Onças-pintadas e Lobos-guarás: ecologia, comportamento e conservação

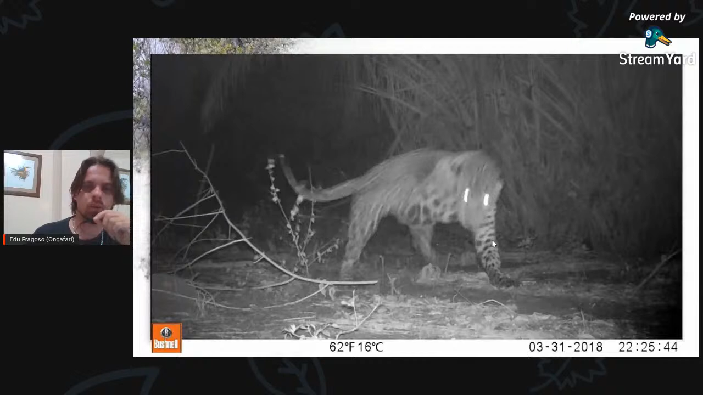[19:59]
Então aqui é um exemplo, é uma trilha, vocês podem ver que a gente limpou bem, deixou a trilha bem nítida.
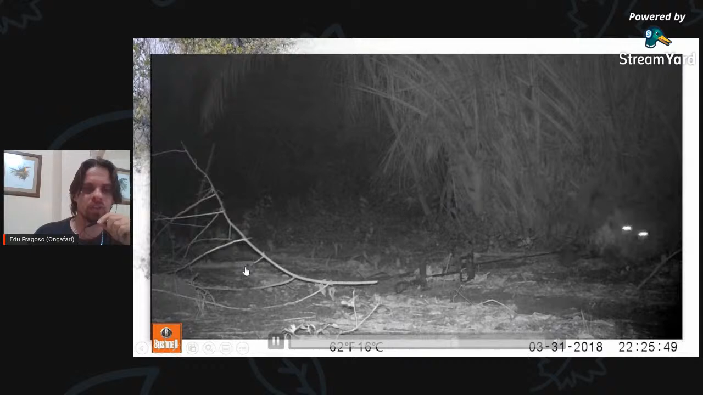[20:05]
As onças evitam pisar em galhos secos, folhas secas, então elas vão escolher essa área mais limpa e o laço ele fica completamente escondido no chão.
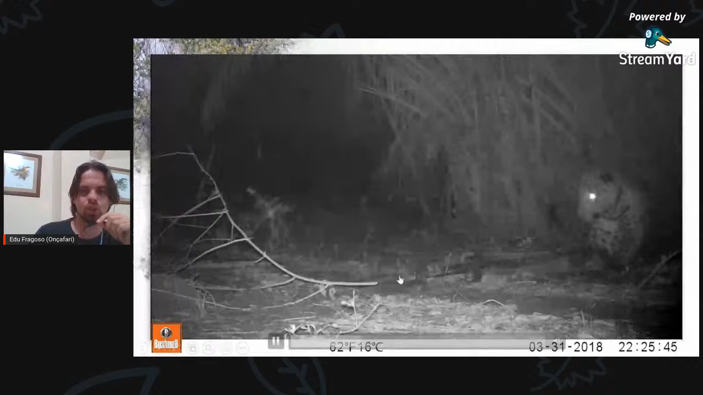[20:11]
Então a onça pisa e nem sabe o que aconteceu. E esses laços,
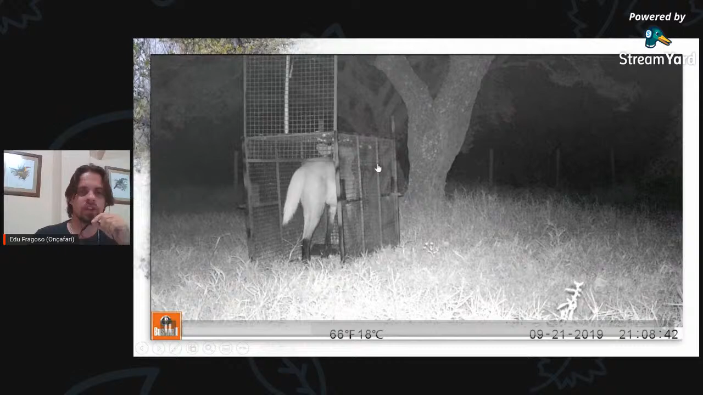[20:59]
A gente coloca uma isca, né, um bacon, um pedaço de frango, alguma coisa, e tem uma plataforma no fundo e também tem uma isca pendurada aqui. Se o animal puxa a isca ou pisa na plataforma, essa porta se fecha e acaba capturando os animais. E os lobos são muito tranquilos para esse tipo de captura, eles ficam muito relaxados lá dentro,
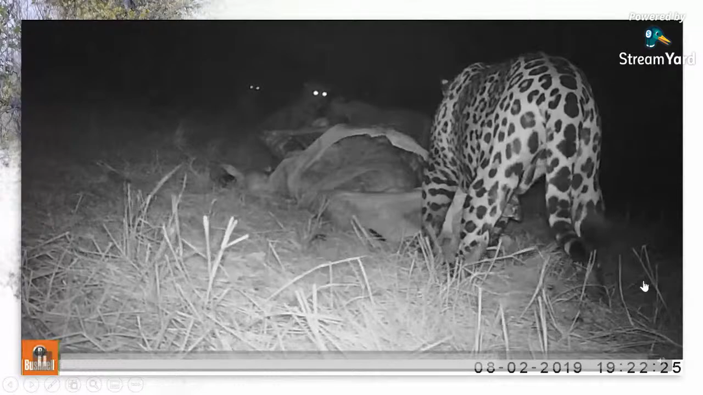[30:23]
Você vai ter uma fêmea com 2 filhotes aqui esperando a vez para comer, enquanto esse macho adulto aqui está se alimentando.
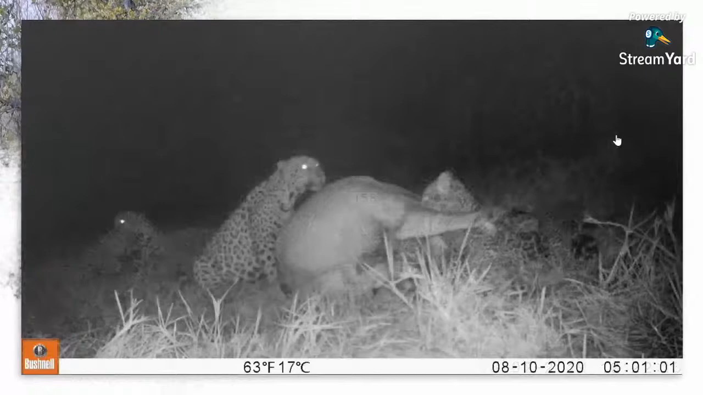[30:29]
Aqui também uma outra cena. Aqui você já vai ter 5 onças pintadas na mesma carcaça, compartilhando. Algumas questões de compartilhamento de carcaças, elas têm relação com tolerância mesmo. Mesmo animais que não têm parentesco genético acabam compartilhando carcaças, se toleram. Há um artigo de pumas falando sobre isso que é muito legal.
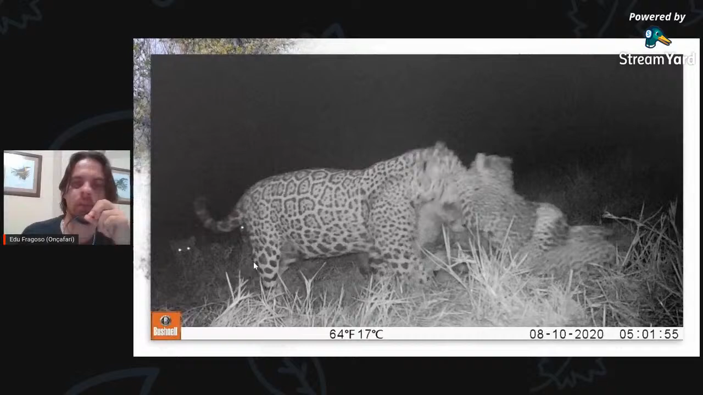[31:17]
Nesse caso aqui, em que tinham essas 5 onças, a tolerância era mais referente ao parentesco.
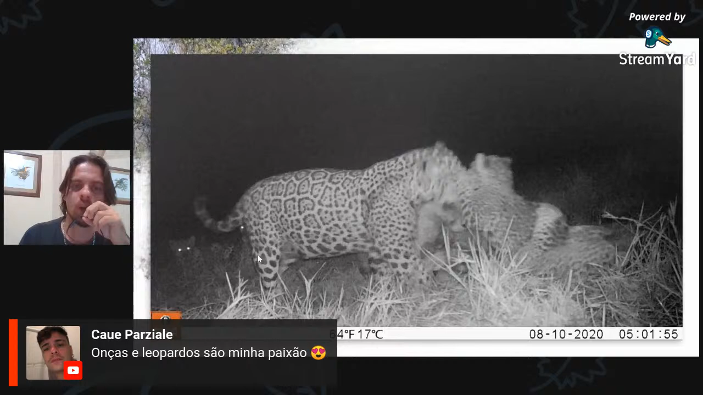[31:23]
Então você tem várias gerações de onças, você tem uma mãe, você tem a filha dela, os netos, os irmãos, então é uma grande bagunça, né? A gente já viu até 7 onças juntas na mesma carcaça, eram 5 machos adultos que não tinham parentesco, 2 fêmeas, essas sim tinham parentesco, era uma mãe e uma filha, e mesmo assim esses animais eles tinham interações agonísticas, né, interações um pouco agressivas, mas ao mesmo tempo
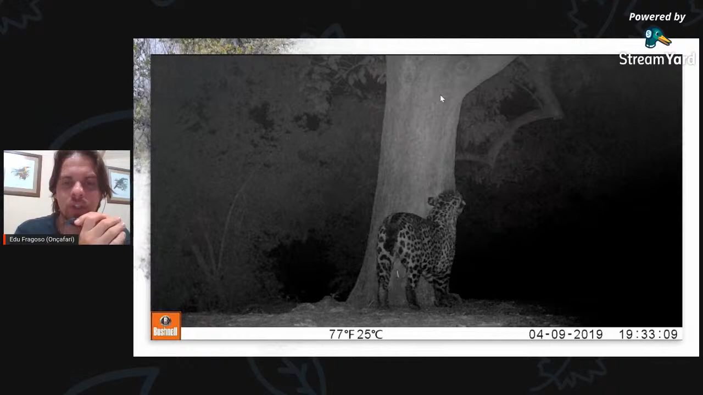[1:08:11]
O Joker é o maior macho que tem aqui na área, pesou mais de 140 quilos. Vocês viram que ele foi na árvore, cheirou, levantou a cauda e urinou, né? Um spray de urina aqui no tronco. Isso no dia 9 de abril de 2019.
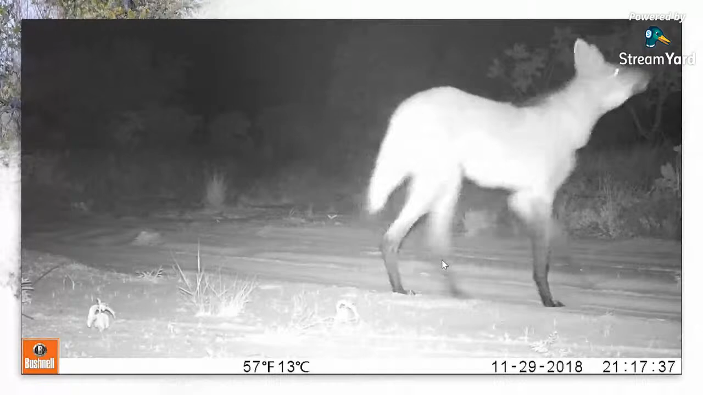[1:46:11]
Muito legal esse som, vou colocar de novo para vocês ouvirem aqui. E sempre com essa postura, né? Sempre levantando, alinhando o pescoço, talvez até para emitir esse som, para que ele viaje um pouco mais longe no espaço. Marcação também é um comportamento muito legal dos lobos. Eles têm esse hábito de marcar em lugares bem com os picos, né?